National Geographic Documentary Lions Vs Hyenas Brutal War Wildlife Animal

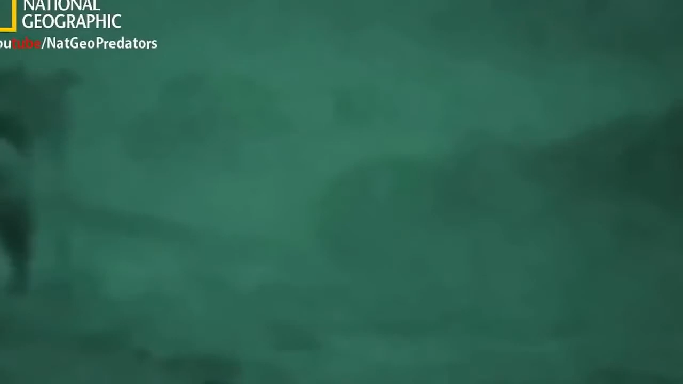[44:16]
The hyenas persist even though a single blow could be fatal.
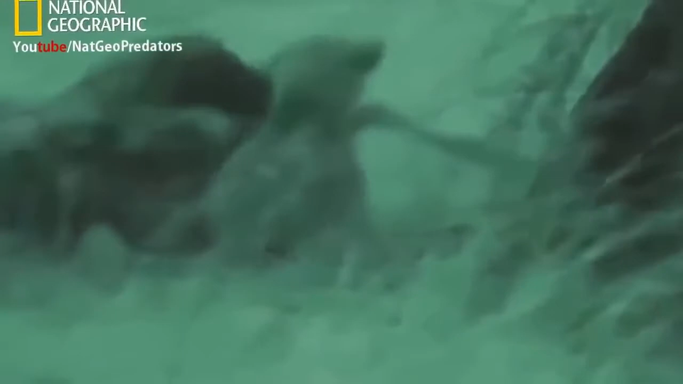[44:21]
This frequent nighttime behavior has never been recorded before.
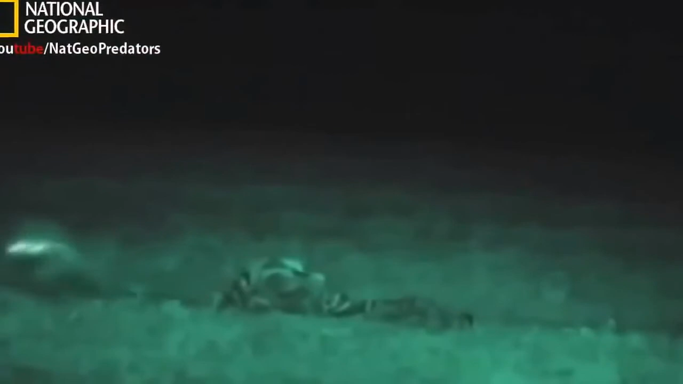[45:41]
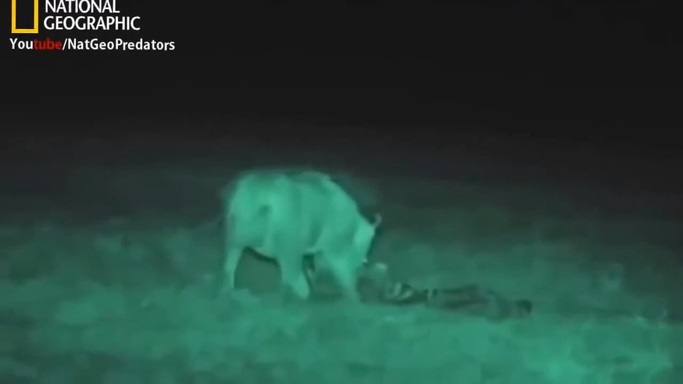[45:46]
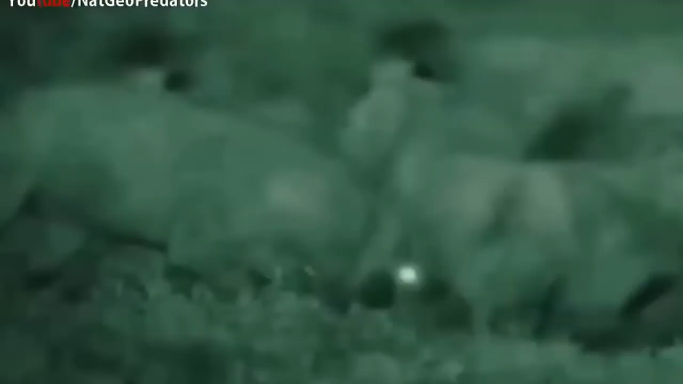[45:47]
In the end, they don't so much compete as coexist, hunting in different ways and at different times.